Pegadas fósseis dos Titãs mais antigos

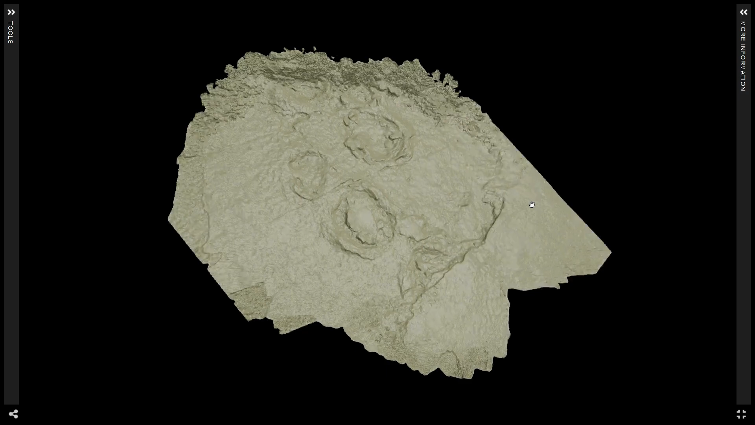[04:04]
O ângulo das patas, o que pode indicar velocidade ou modo de locomoção.